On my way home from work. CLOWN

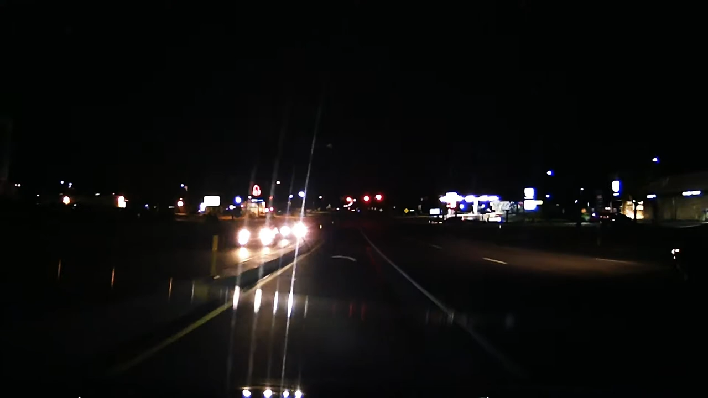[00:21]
Alright here we go again with another random video, in this video I'm going to show you what happened to me the other night, I was coming from work, at this point it is about midnight, maybe a little after midnight, this is Lower Paxton, in this particular area there is always, not always, but a lot of times there is someone getting pulled over for speeding or for changing lanes without turn signals,